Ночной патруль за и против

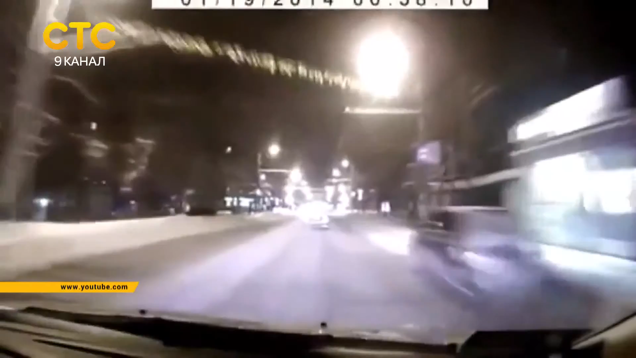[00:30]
Так, ребят, подтягиваемся, он как сумасшедший гоняет. Скорее всего, бухой болтает его чё-то. Погоня за пьяным водителем – обычное дело для участников движения «Ночной патруль».
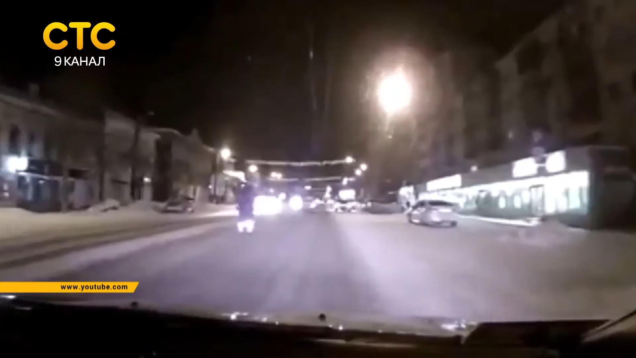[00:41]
Каждый вечер в выходные активисты выезжают на улицы города, чтобы следить за ситуацией на дорогах.